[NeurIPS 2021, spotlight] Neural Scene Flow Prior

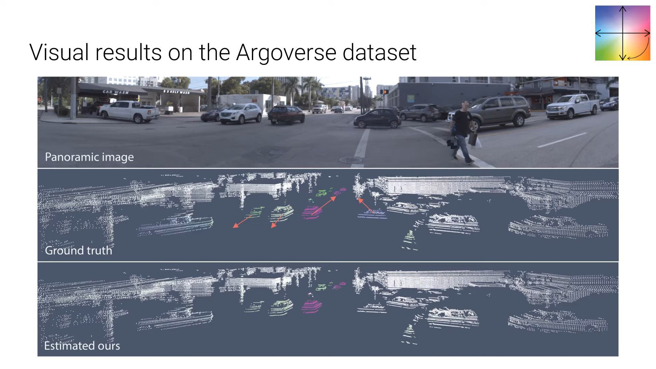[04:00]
For example, the dark magenta vehicle in the center is heading northeast. The figure shows that the estimation of our method is very close to the ground truth.
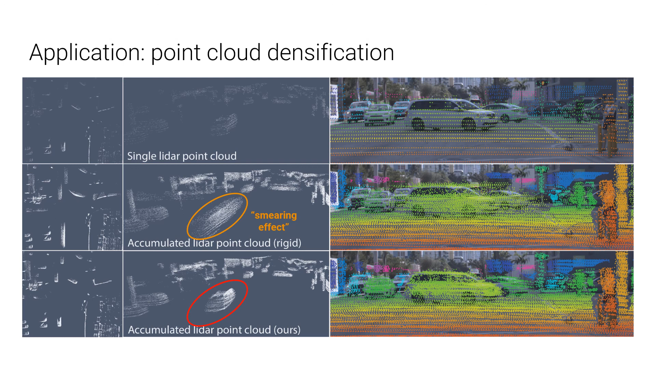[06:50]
Note here the smearing effect on the dynamic cars when we use ICP to rigidly accumulate the point cloud. In contrast, densification using our method is clean and consistent. The densified point cloud can be used for mapping and creating dense depth maps. Here is a video showing the original sparse point cloud sequence compared to the densified point cloud sequence.